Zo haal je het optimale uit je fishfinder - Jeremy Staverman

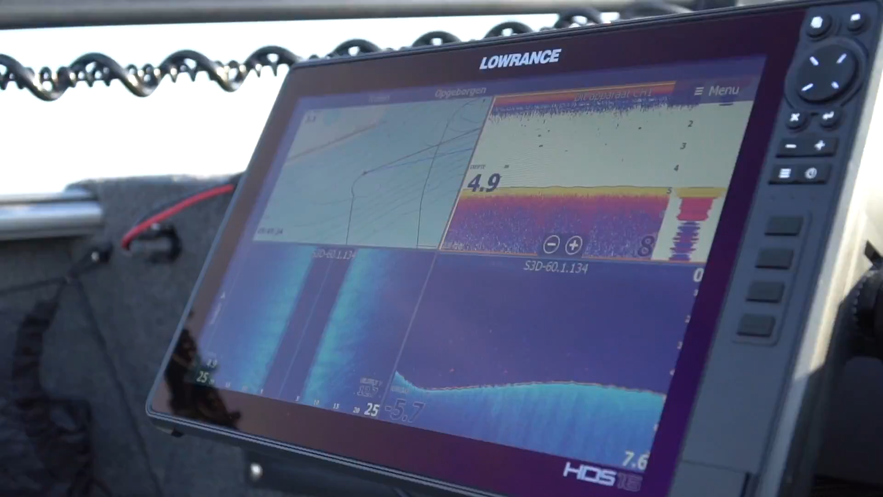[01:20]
En daar heb ik een 16 gekozen. Sommige mensen hebben twee 12's. Dat is natuurlijk wel mooi, dus alles heel groot. Maar ja, dan heb je weer twee van die toestellen. En dit vond ik een mooi compacte oplossing. Want wat ik eigenlijk graag wil, is vier schermen zien. Dat is de GPS. Dan weet ik waar ik ben. Kom ik zo nog even op terug in verband met kaarten.
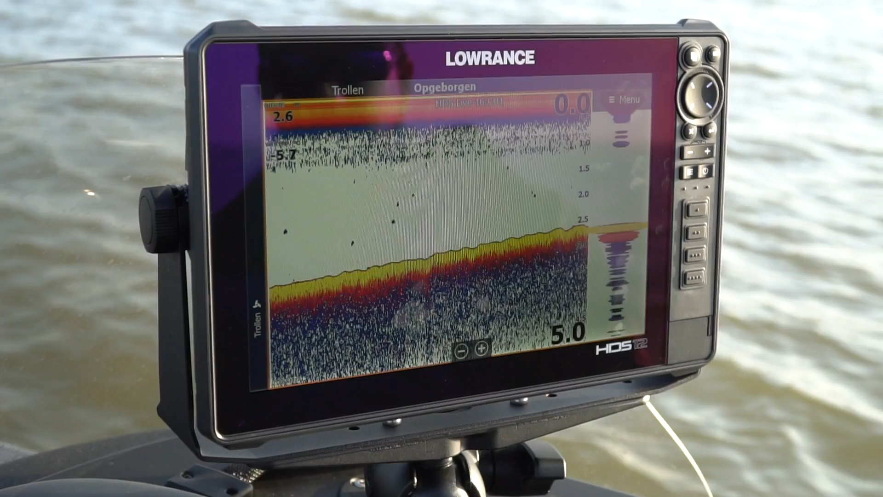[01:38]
Natuurlijk de klassieke, gewone tussen aanleidingstekens dieptemeter. Waar je mooie structuurtjes mis op kan zien. De sidescan. Nou, hier heb ik er dan even maar drie.
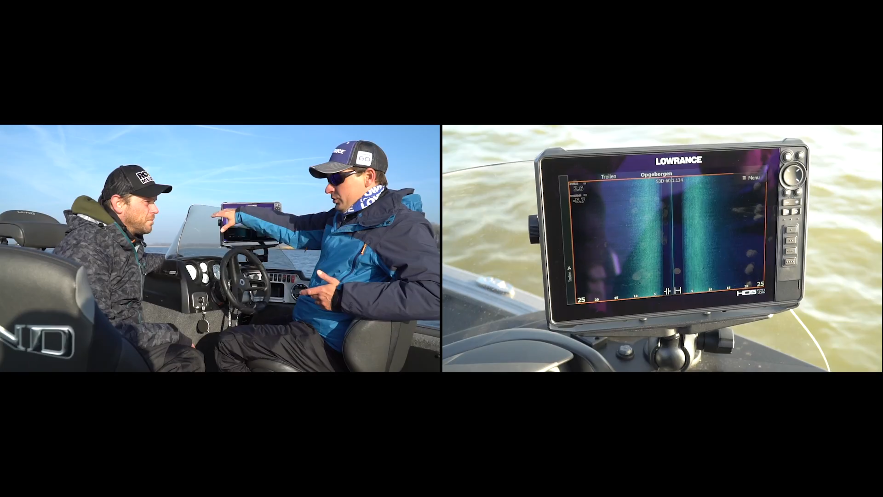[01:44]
Maar goed, straks zien we die andere vier. En de downscan. Want de downscan combineert heel mooi met de klassieke dieptemeter.
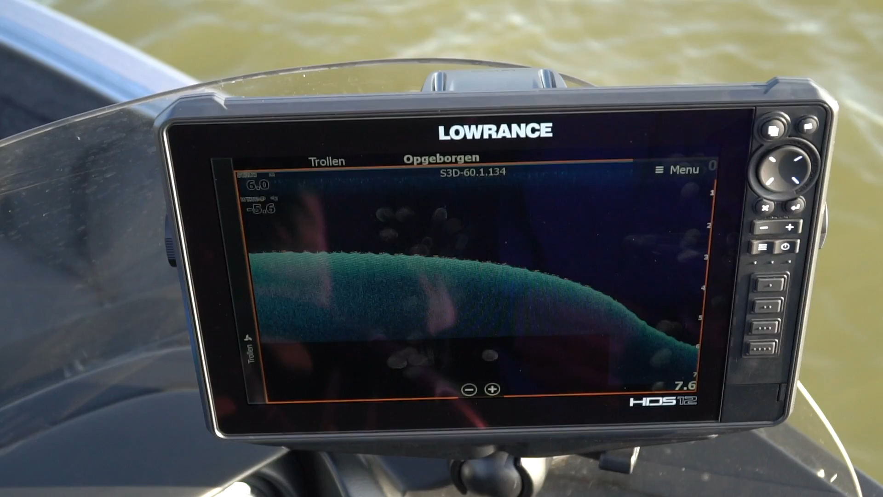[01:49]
Omdat je dan toch weer net andere dingen kan zien die je op de gewone dieptemeter ziet. Vandaar dus vier. Hier is dat minder nodig. Omdat, ja, tijdens het zoeken, ik kan mooi opzijkijken nu. En ik heb mijn informatie van de diepte. En eventueel of er vis is. En voor de duidelijkheid, je hebt gewoon drie beelden nu eigenlijk. Nu heb ik drie beelden. Ja. En normaal heb je er vier staan, of niet? Nou, voor heb ik er vier staan. Oké.